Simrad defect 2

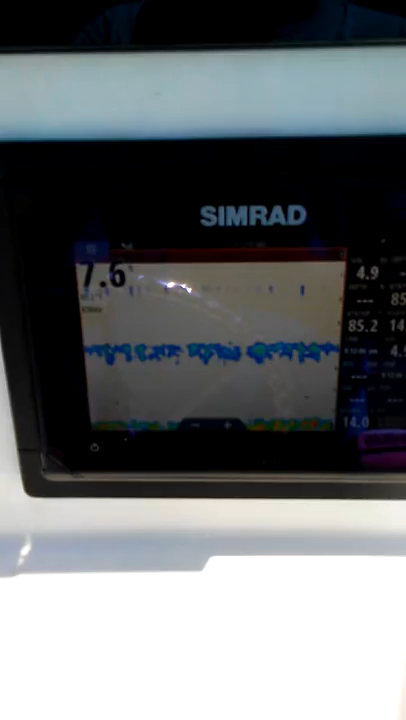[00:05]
I'm not sure if you can see it, but we got 7.6 and then three dashes on the depth.
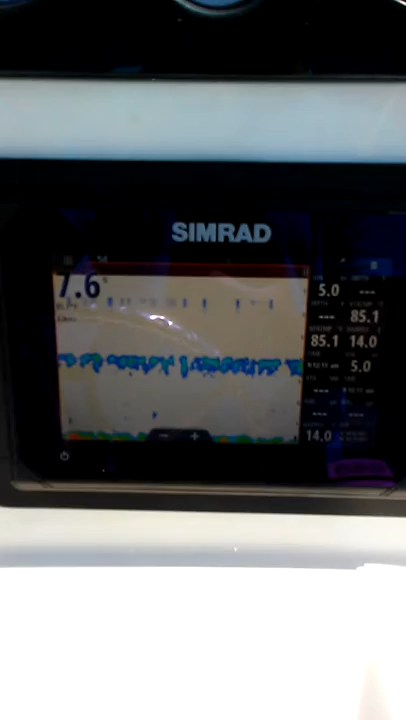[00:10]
Again, even though it shows depth on the screen, the depth on the side shows three dashes.
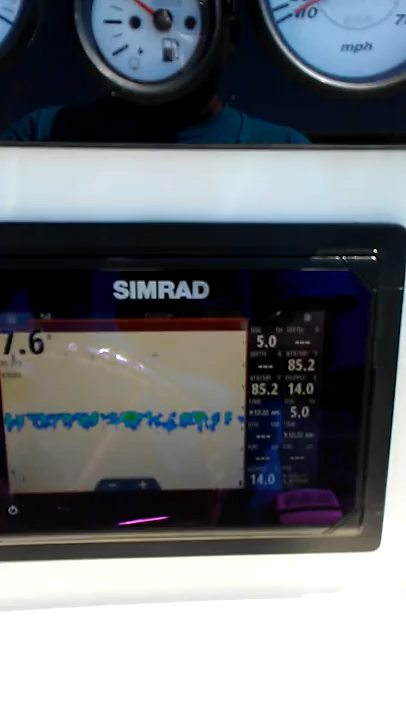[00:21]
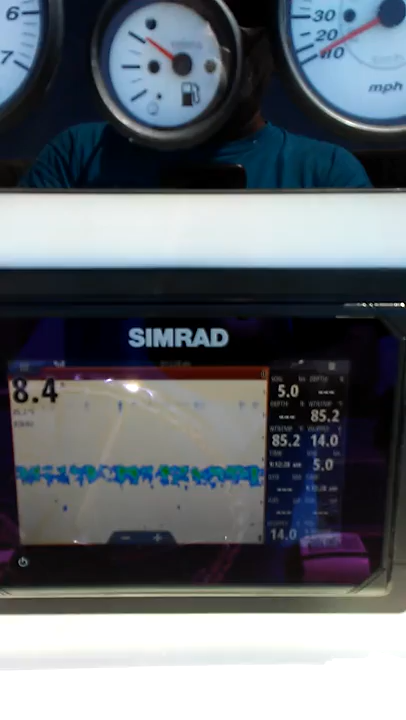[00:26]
Now we got three dashes, now 8.4 on the screen, I think you saw that little flash by.
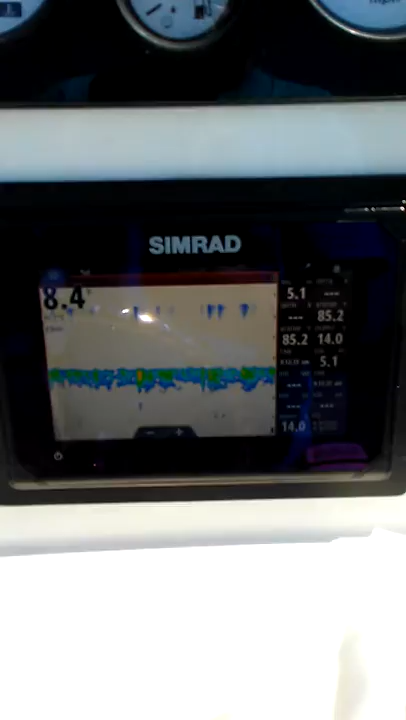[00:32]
Still three dashes on the right column though.
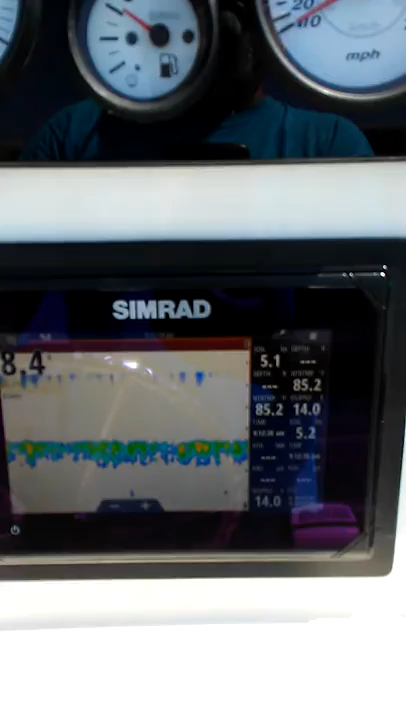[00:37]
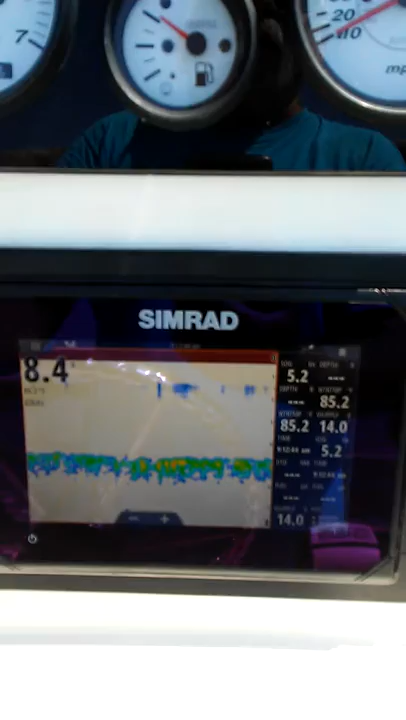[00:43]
And the bottom obviously, obviously that's not working either.
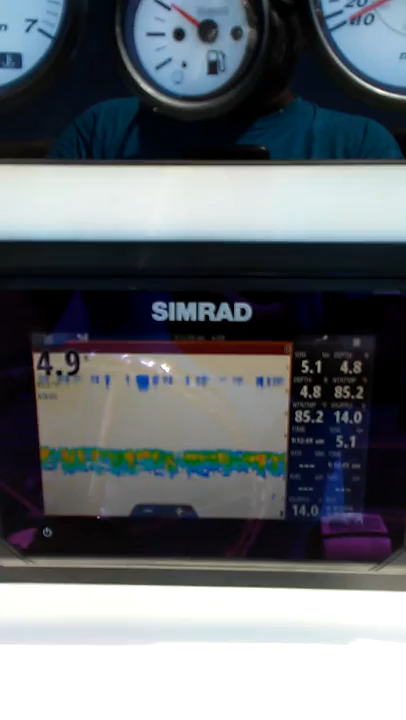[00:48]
So now the numbers don't even match, got 5.0 on the screen and 4.8 on the depth, now 5.1 and then dashes.